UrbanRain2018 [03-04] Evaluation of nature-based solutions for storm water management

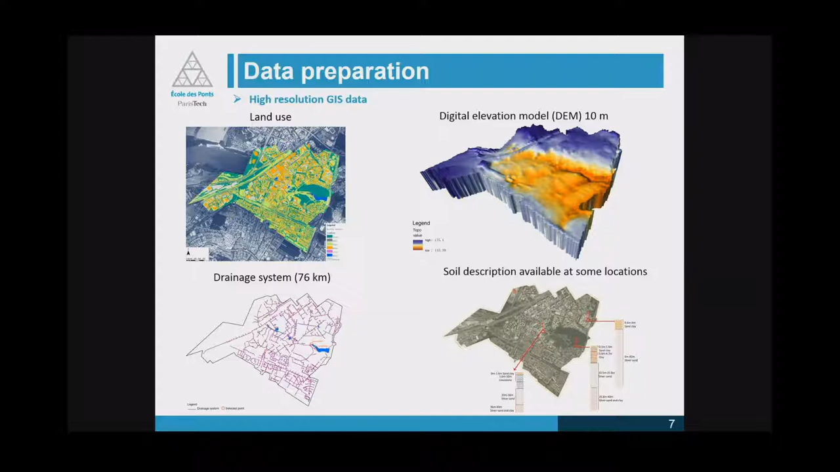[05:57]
In here, we have different, we defined seven different land uses. There are forest, road, and house, galley, water, et cetera.